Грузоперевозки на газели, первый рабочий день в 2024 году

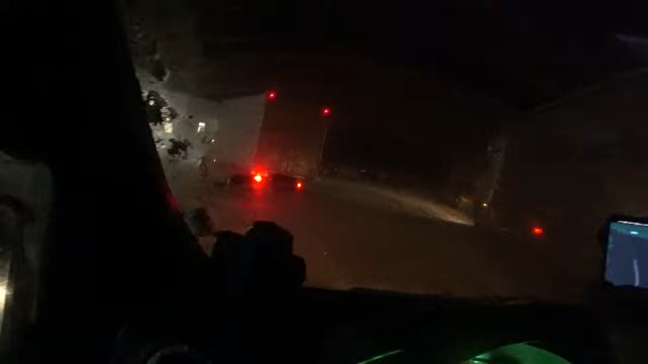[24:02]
так номера чисто я думаю не вот замаралась окошко дворники
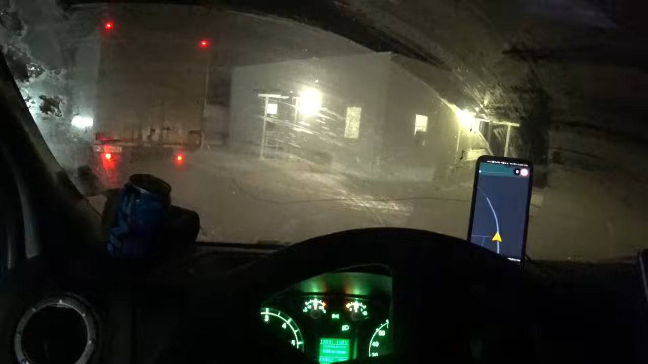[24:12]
дворники за на мерзли сейчас приеду тормозу выключить свет так сейчас если поднимется шлобаум значит меня пропускает по идее еще и чего
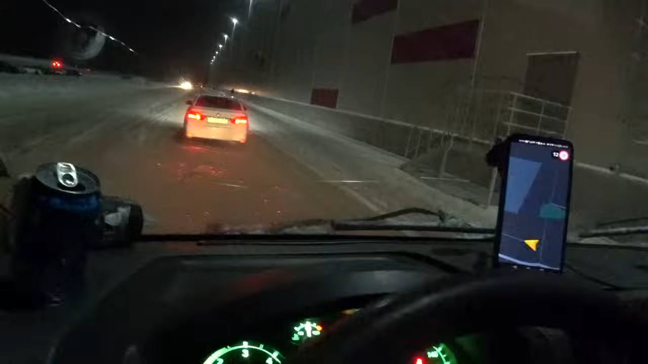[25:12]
за это я сейчас и почистил номера и это и стекло почистил и стал в очередь и скорее всего наверное что на том валберисе который я там тут сломбаум не открывался а там был вообще открыт сломбаум я как бы проехал но так бывает на разных валберисах что сломбаум не закрывается и проехал и получать не стал в очередь сейчас по
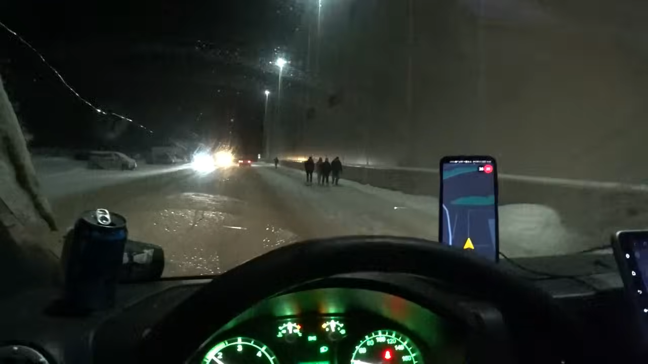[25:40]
идее стал извиняюсь пищит ремень потому что то уже по территории не один не одел сейчас посмотрим на во первых на экран во вторых посмотрим есть при приложении если она тут работает машин вот тут вон экран который не работает или работы работает вроде вот экран посмотрим
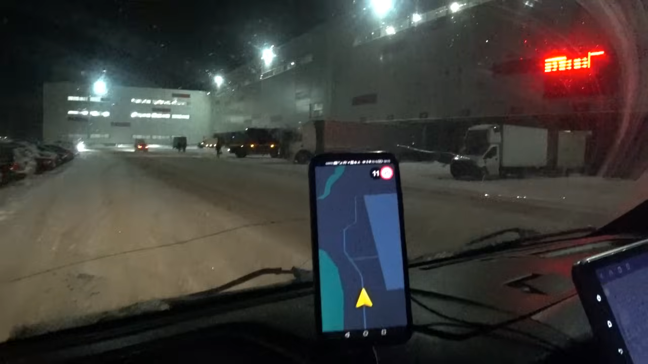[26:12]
так 397 55 ворота 55 это прямо вот тут вот 55 это это вот вот 37 55 ворота вот сюда